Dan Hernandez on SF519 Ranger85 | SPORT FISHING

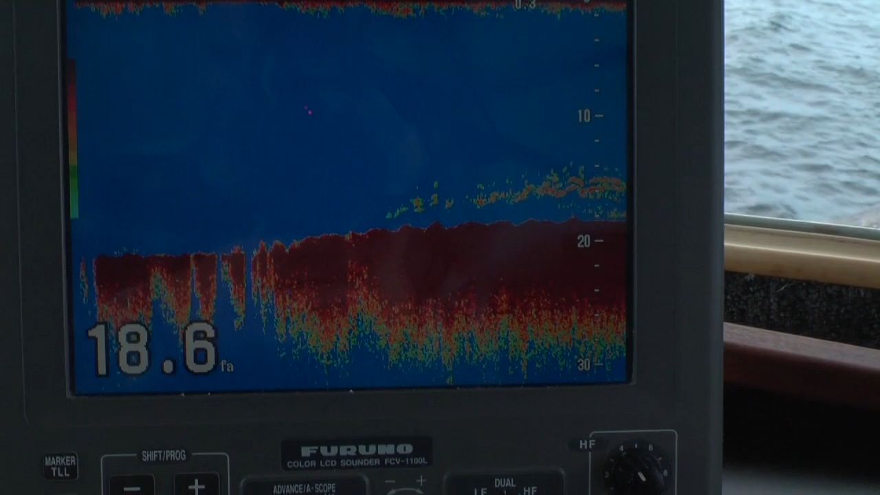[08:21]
On screen: depth 18.6 fa
Right now, we're drifting over a little bit of fish here on the meter. A couple fish here and there.
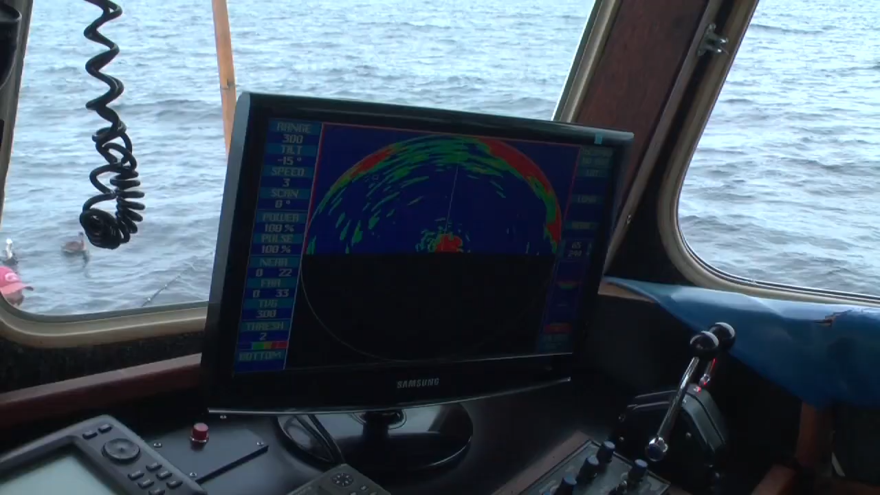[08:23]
Got the sonar working over here, sweeping out away from the boat, making sure we don't mess anything up. But overall, we have nice weather today, and fishing's actually not too bad. This one is short.